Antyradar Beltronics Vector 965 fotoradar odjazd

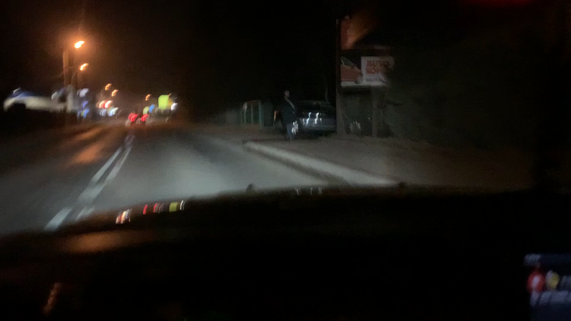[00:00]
Fotoradar Beltronic Vector 965. Fotoradar mamy w miejscowości Sulkowice. Tylko od tyłu najazd mam.
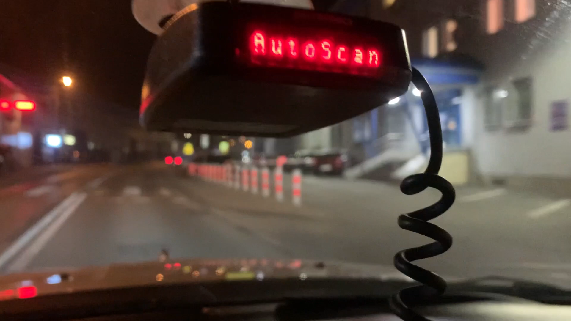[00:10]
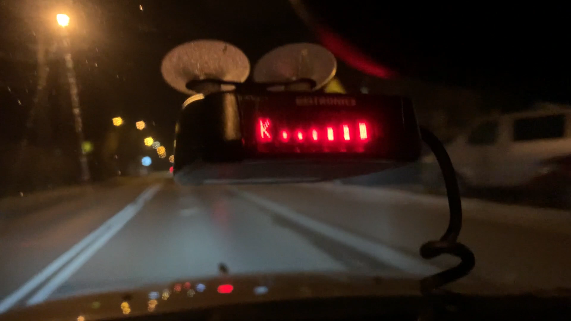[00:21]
Fotoradar. Od tyłu było, no, piękne wykrycie, bardzo ładne wykrycie.